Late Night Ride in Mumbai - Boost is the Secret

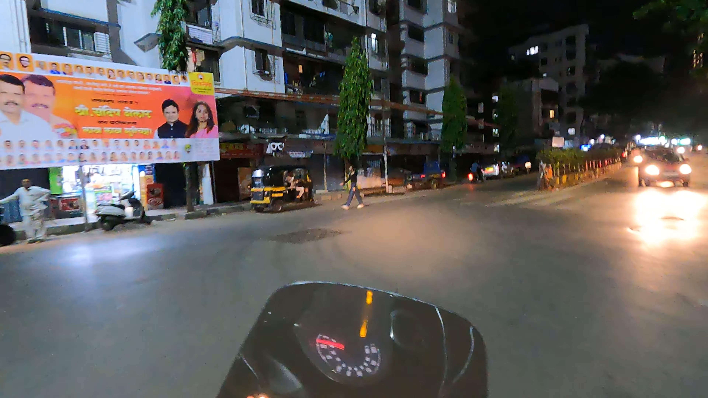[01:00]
हम जा रहे हैं मुंबई की एक रात वाली मुंबई दर्शन करने। जी हाँ, मुंबई की नाइट राइड का प्लान हुआ है हमारा। सो मुंबई की एक अमेजिंग बात मैं बताऊं,
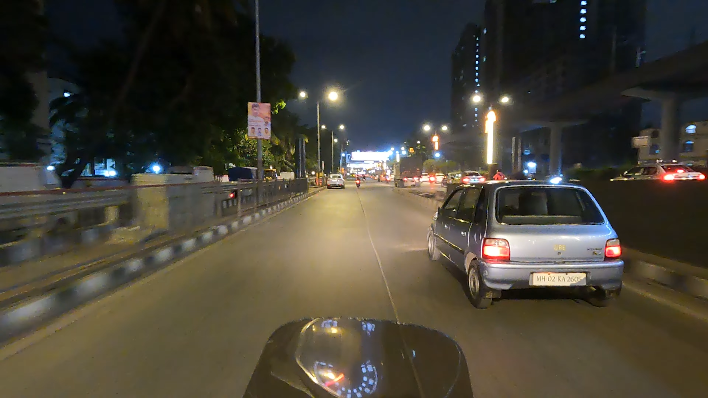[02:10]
तो गाइस, पहले हमें भरवाना होगा थोड़ा पेट्रोल और उसके बाद हम निकलेंगे आगे की सवारी पर। कितना टाइम दिखा रहा है, ये एक चीज़ सही कर दी है, लाइव जर्नी टाइम टू बांद्रा टर्मिनस इज 38 मिनट्स। मतलब हमें आधा घंटा लगेगा बांद्रा पहुँचते और फिर शायद 45 मिनट्स लग जाए इन टोटल
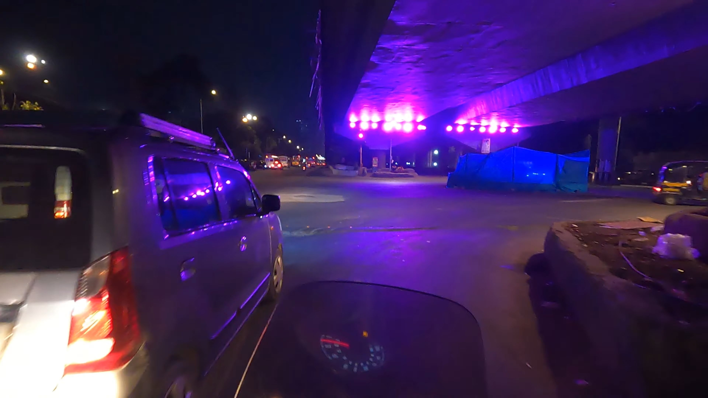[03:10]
सही है, इतनी अमेजिंग सी पर्पल लाइट्स लगाई है यहाँ पे, ऐसा फीलिंग आ रही है कि मैं वकांडा में हूँ। कैसा लगा मेरा मजाक?
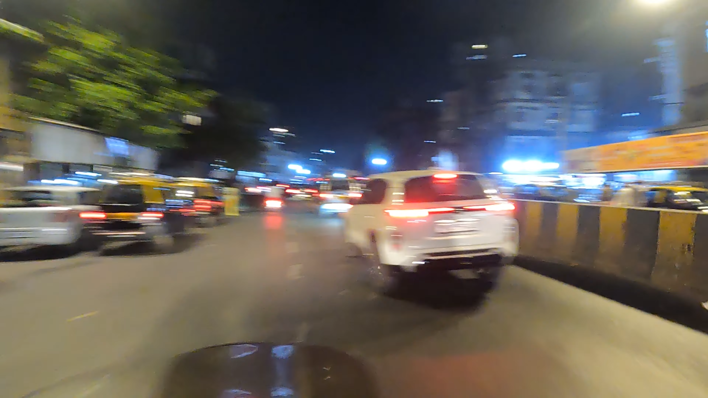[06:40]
मुंबई वालों को पता ही होगा यहाँ पे देखिए इतनी भीड़ क्यों लगी हुई है, बिकॉज इट्स द फेमस, इनफेमस नहीं, फेमस बाबा फालूदा।
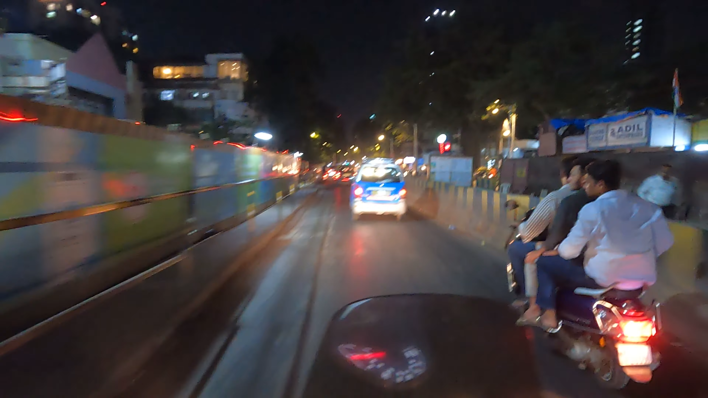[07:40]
बाबा फालूदा इज़ वन ऑफ द बिगेस्ट फालूदा ब्रांड इन मुंबई। आप अगर रात के टाइम पे यहाँ पे आओगे तो आई एम श्योर आपको पता लग जाएगा। हम शायद यहाँ पे माहिम के यहाँ पे है और यहाँ पे उनकी एक ब्रांच है बाबा फालूदा की।
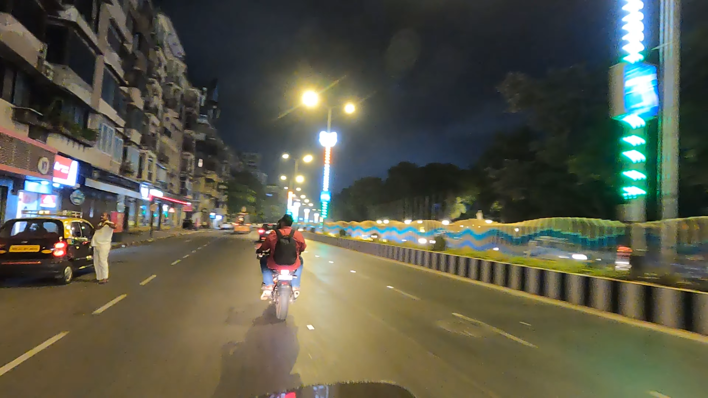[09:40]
द सुपर अमेजिंग मरीन लाइंस, and this is called as the Marine Drive, even called as the Queen's Necklace in Mumbai.
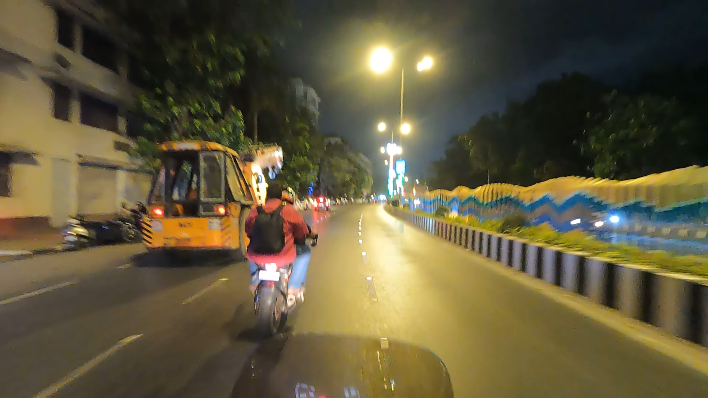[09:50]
Just crazy, itni sari yaadein hain marine lines ke sath. Actually meri wife mujhe pehle yahan pe leke aayi thi sabse pehli bar, बचपन में तो माँ बाप लेके ही आए थे, लेकिन मेरी वाइफ मुझे यहाँ पे पहली बार लेके आई थी और कड़कती धूप में उसने मुझे मरीन लाइन पर बिठा कर चना खिलाया था।
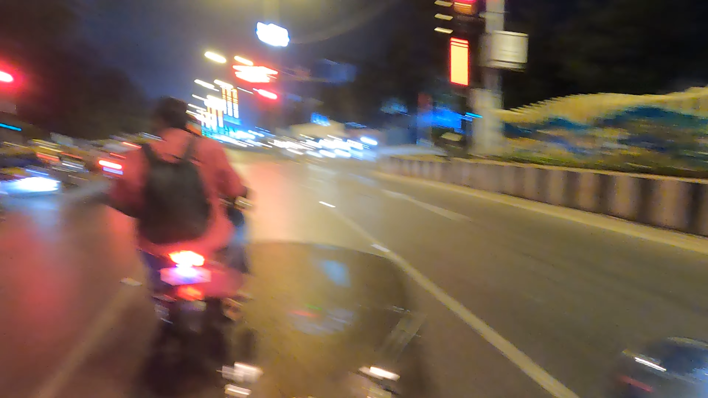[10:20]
ये क्या है, ये शायद ओवल मैदान है।
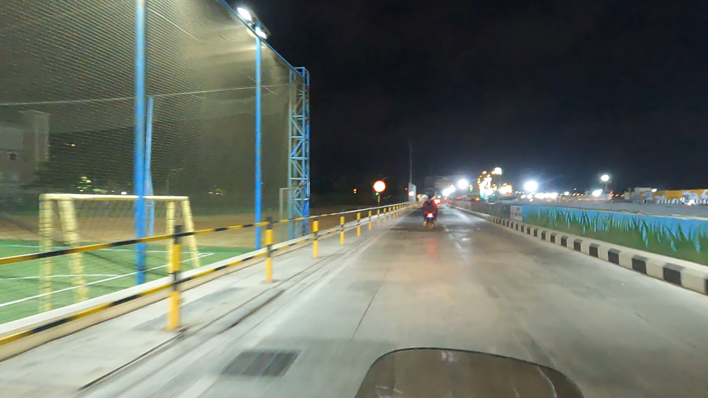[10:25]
आई एम राइट। दिस इज ओवल मैदान एवरीवन।
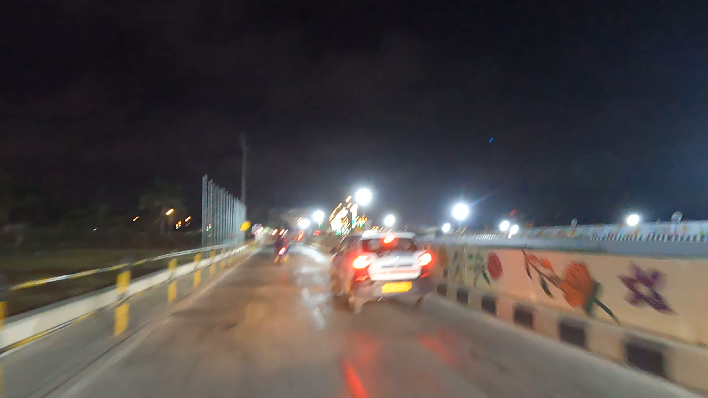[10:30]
और यहाँ पर जो काम चल रहा है, दिस इज फॉर द मरीन रोड दैट दे आर कंस्ट्रक्टिंग।